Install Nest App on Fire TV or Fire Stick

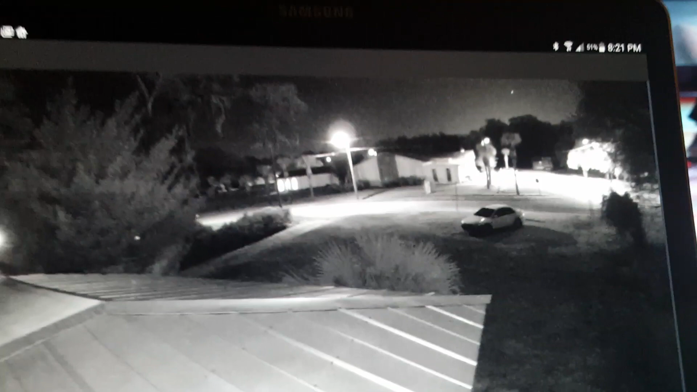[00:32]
point five inch tablet so right
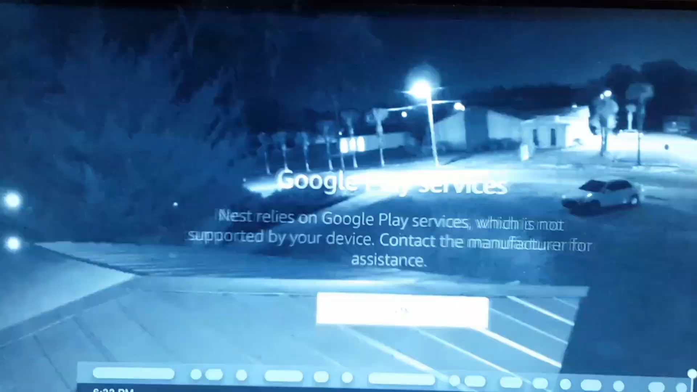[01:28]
get rid of that this has really good resolution it's 1080p you can adjust that I think at 480 maybe 360 480 720 and 1080 depending on your your